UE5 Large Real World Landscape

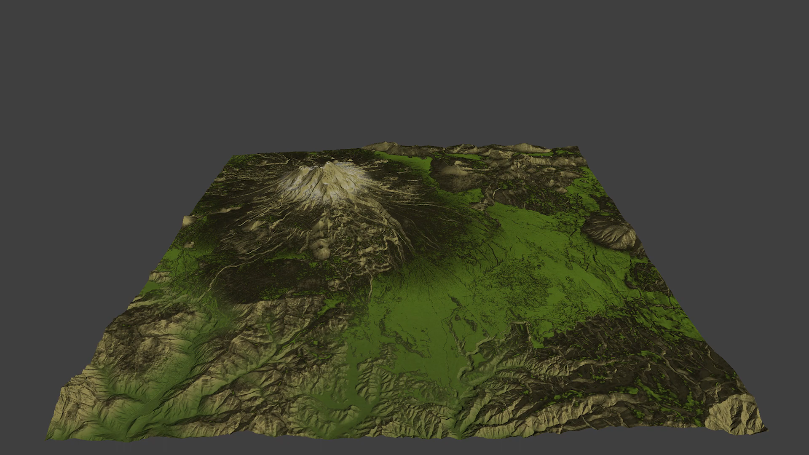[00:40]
The first step is to obtain the real-world elevation data.
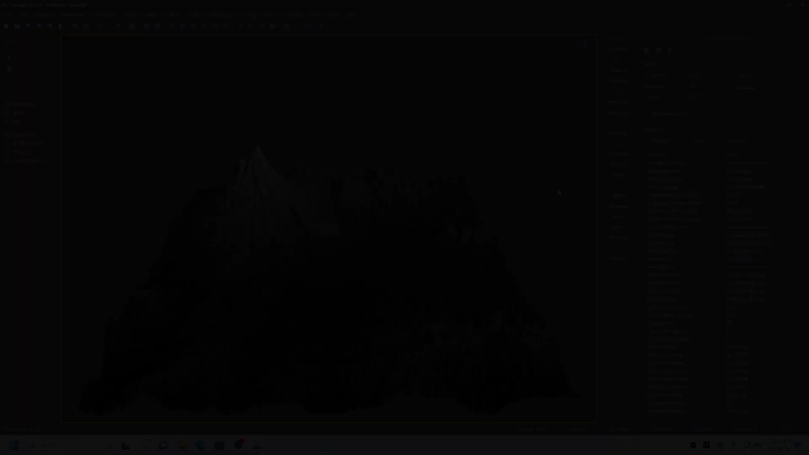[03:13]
This will now show the Y spacing value that is also entered into Unreal Engine Scale Z import. Resample the height map to 300% which
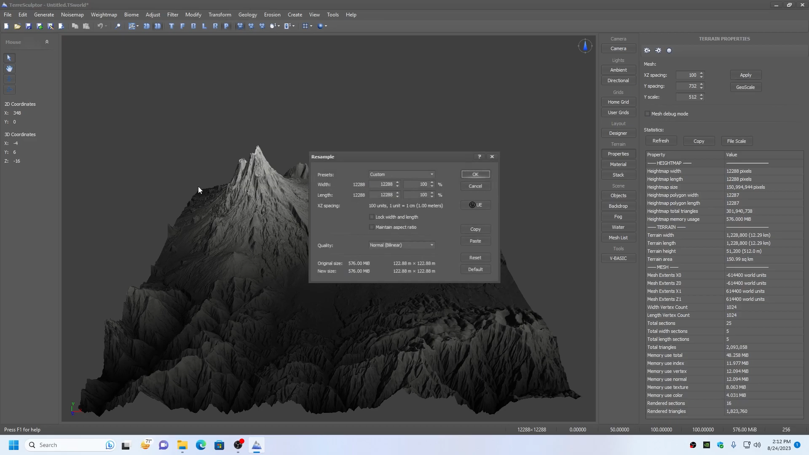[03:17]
is a size of 36.864 by 36.864.
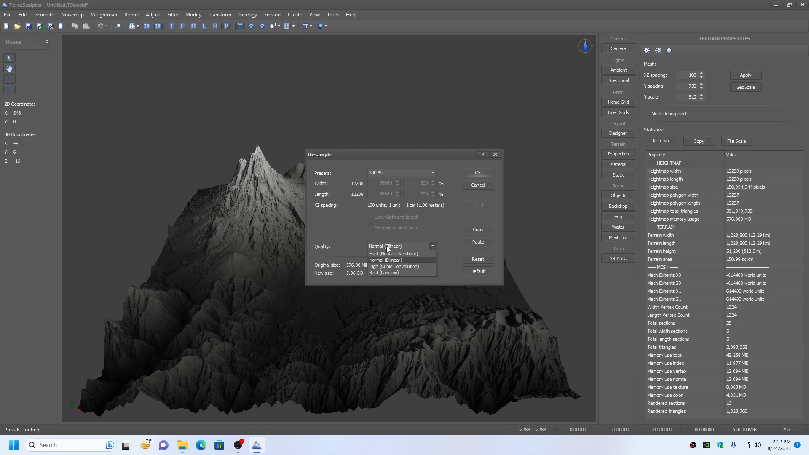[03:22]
This gives us the equivalent of 1 meter data. 1 meter data.
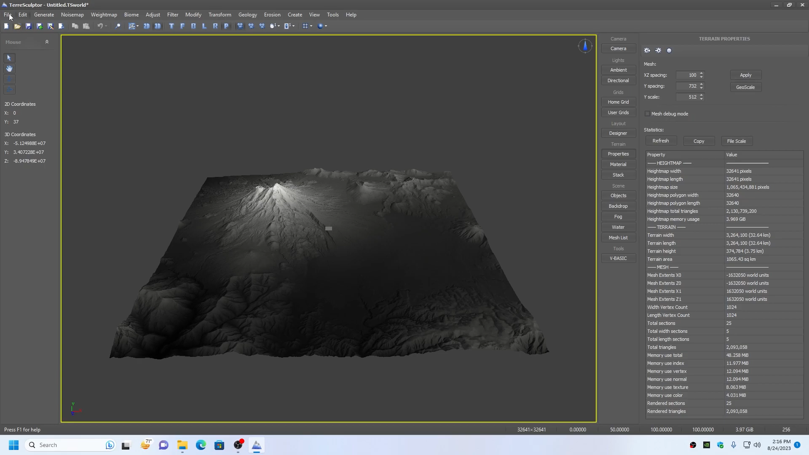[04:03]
Export the terrain to PNG 16-bit grayscale using the PNG New File Filter. Drop the right eigenstrand.